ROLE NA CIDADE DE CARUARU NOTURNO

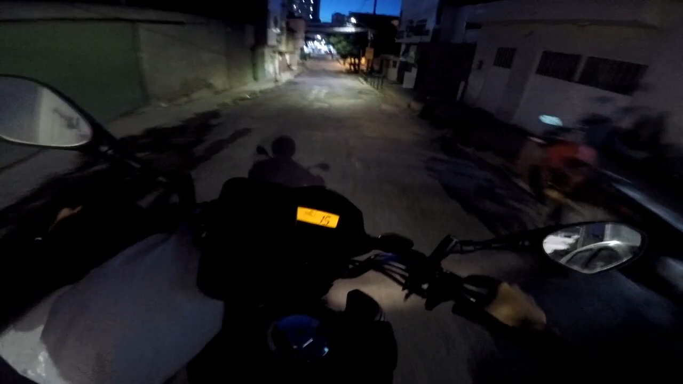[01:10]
Tá caro demais, cê é louco. Ó, deixa o like aí, se inscreve no canal, moleque. Olha aqui, rapaziada, vai botar o GPS, né? Quando eu quiser ir em alguma localidade específica e não souber um caminho melhor.
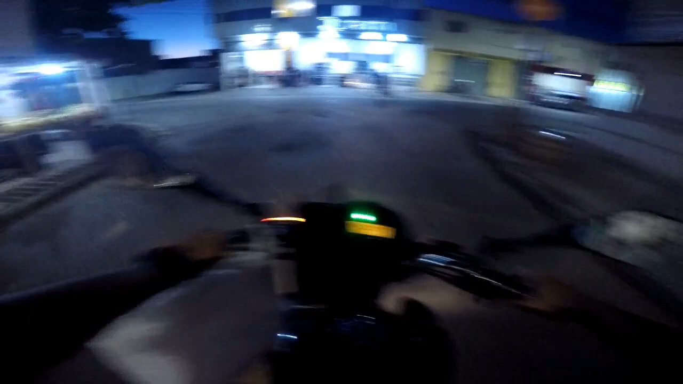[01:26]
Vamos pro centro, né? Vamos pro centro. E essa moto aí na frente, brinca. Harley Davidson na área pra vocês.
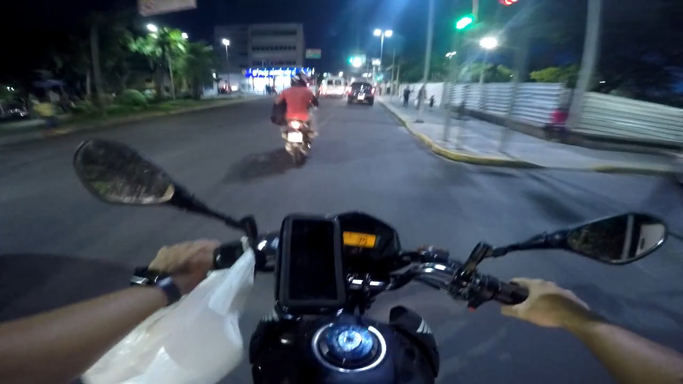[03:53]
Encontrei ela aberta aqui, rapaziada. É bom demais. Que aí demora, hum? Demora e não é brincadeira, hum? Agora o trânsito aqui, ó. Esse trânsito aqui, tudo aberto, aí sim, moleque. Ah, pega, atrás do ônibus é fogo, mano. Atrás de ônibus é pra torar. Bora, Frontier.
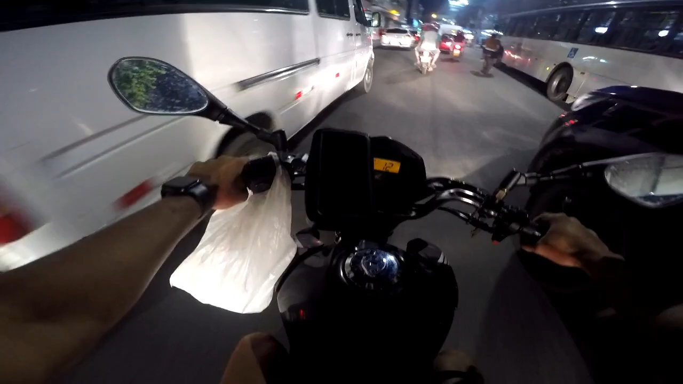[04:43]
mano. Esperar um pouquinho agora aqui, né? Ai, ai, esse negócio vai acabar, tá na reserva.
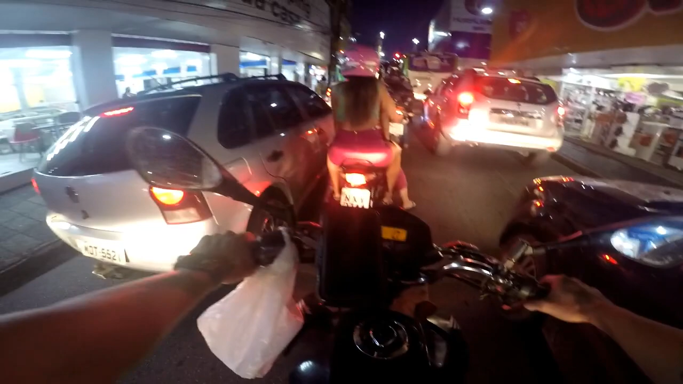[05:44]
Cê é louco. Mais um semáforo.
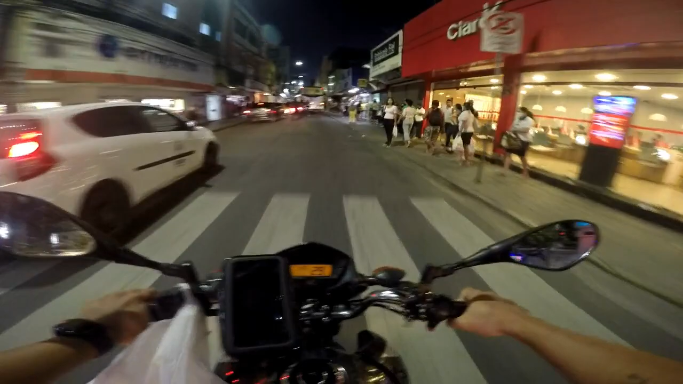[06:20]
Eita, aqui é onde fica os ônibus. Agora ferrou tudo.
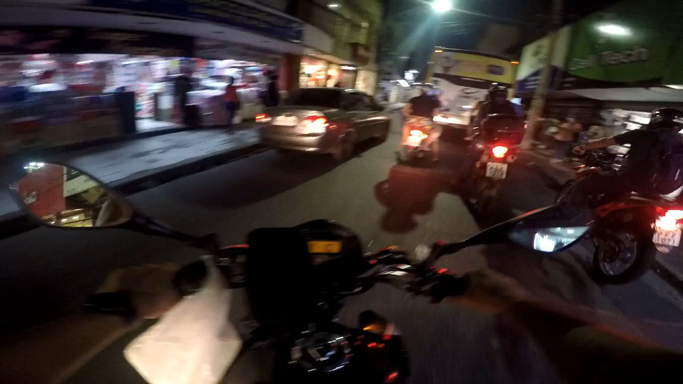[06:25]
Pode entrar, moço. Agora o trânsito tá como? Daquele jeito. O posto tá logo ali, vamos abastecer logo.
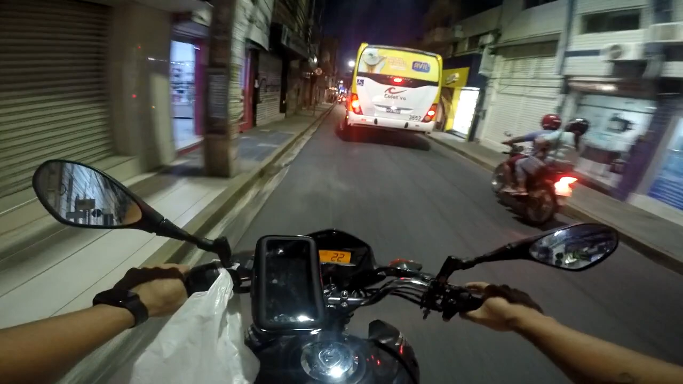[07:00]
Por aqui de boa, vai que o ônibus entra ali, né? Aí complica. Tá pego, vai abastecer, como tá a fila?
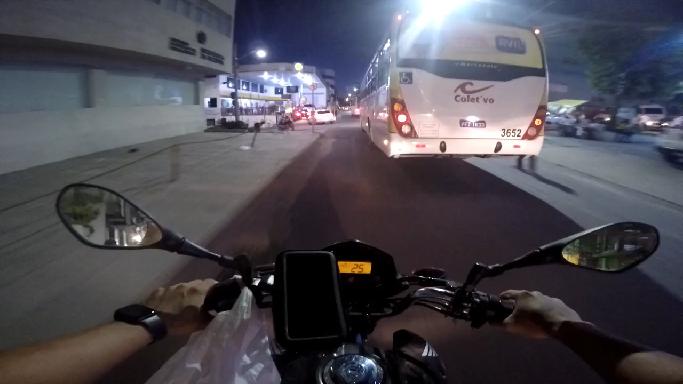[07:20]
Vou esperar um pouquinho aqui, né? Porque a fila tá grande.